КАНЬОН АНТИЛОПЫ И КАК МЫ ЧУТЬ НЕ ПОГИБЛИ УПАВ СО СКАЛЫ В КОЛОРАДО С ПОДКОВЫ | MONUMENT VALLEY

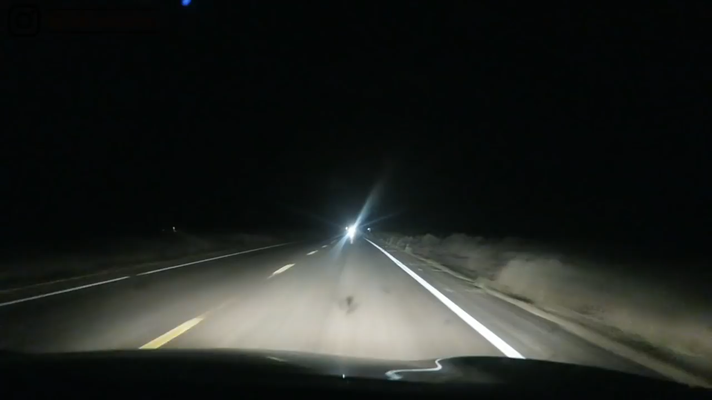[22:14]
Мы едем в полной темноте. Примерно мы проехали 2.5 часа уже этой ночью, так как нам, если вы помните, нужно вернуться в Вегас за дроном и за наличкой, которую мы там оставили. Соответственно, мы делаем огромный крюк назад, и нам нужно вернуться сегодня в городок Пейдж. То есть это где-то 2.5-3 часа от места, в котором мы были, от Monument Valley.